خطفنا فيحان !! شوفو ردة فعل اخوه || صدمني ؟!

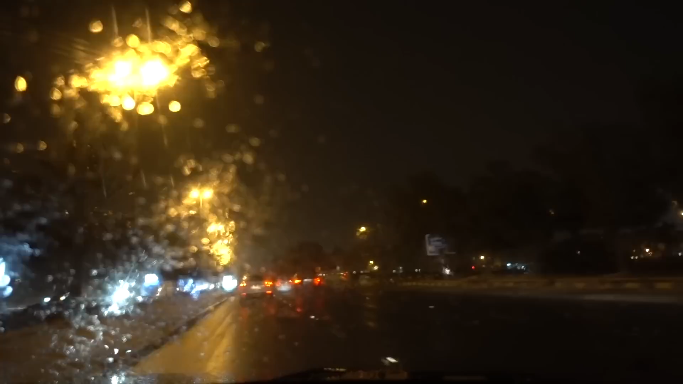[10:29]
اوكي شوفوا الامطار، شوفوا الامطار، اللهم لك الحمد، والله اللهم لك الحمد يا اخي، اللهم صيب النافع يا رب. ادعوا ادعوا ادعوا، الله يحقق كل امانيكم. الله، شو هالسر بذمتكم، شو الامطار هذه؟ امطار الخير. ها امطار الخير.